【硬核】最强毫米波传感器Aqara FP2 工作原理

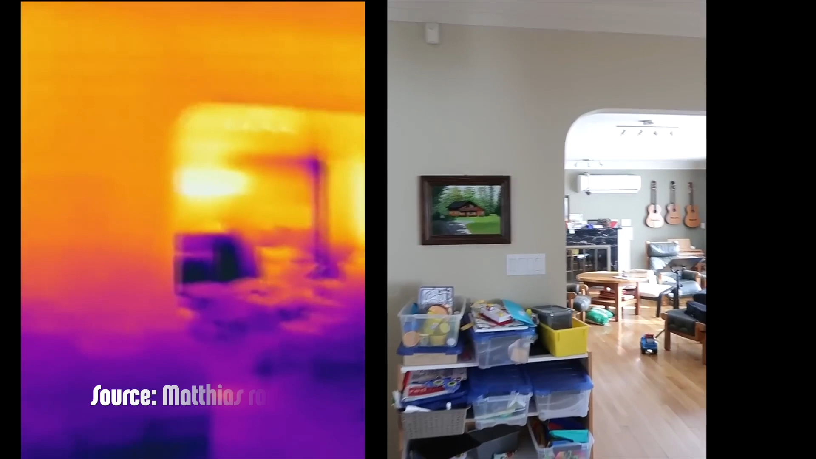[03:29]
除了人體會輻射紅外光之外幾乎家裡的任何一件東西都會發出和反射紅外光
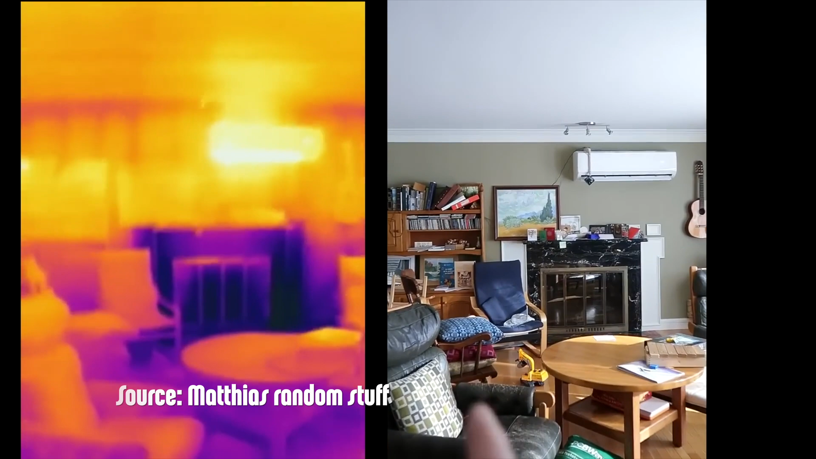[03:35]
僅僅用一顆芯片就不能很好的區分所以